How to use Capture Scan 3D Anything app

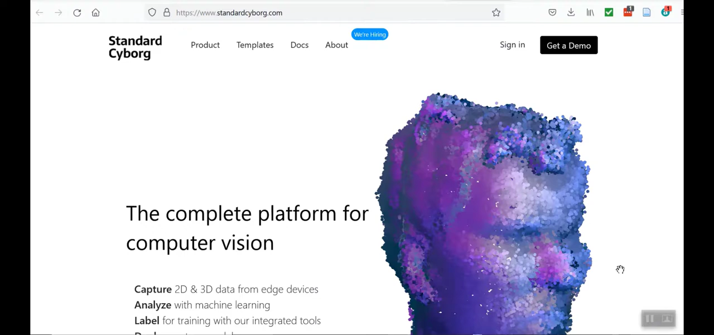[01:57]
so once you sign in you can go to www.standardcyborg.com
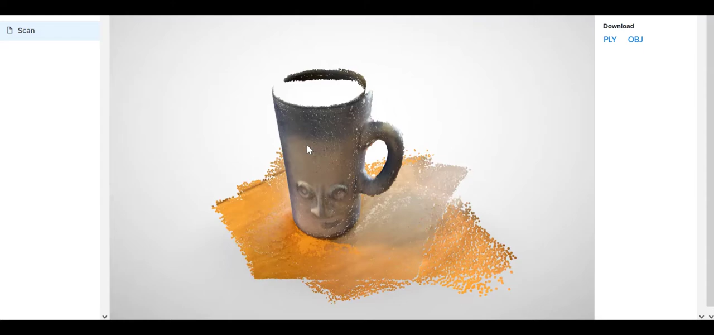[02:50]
and then as you can see i can move this all around now i did not scan the back
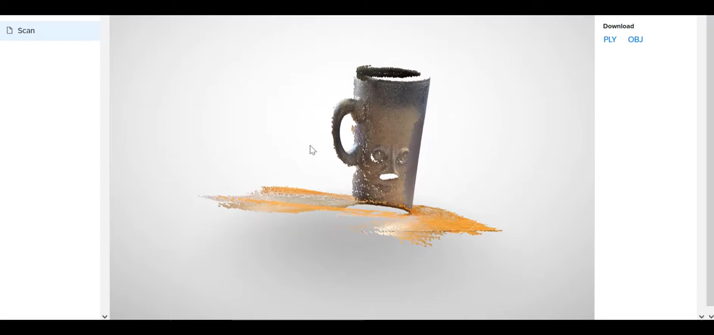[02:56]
but you can see and what it did for this cup now if i had been a little more careful it would have been much clearer but you can imagine going into a museum and scanning an object and then having that now you can't download these i haven't had
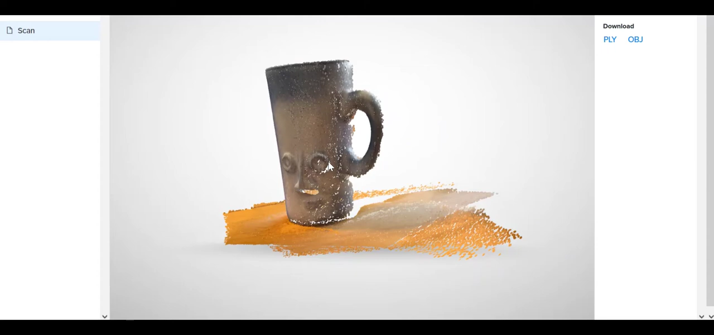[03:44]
that can be inserted into your website and it's fairly easy to do although like i said scanning is a bit of a pain because you have to use the forward-facing camera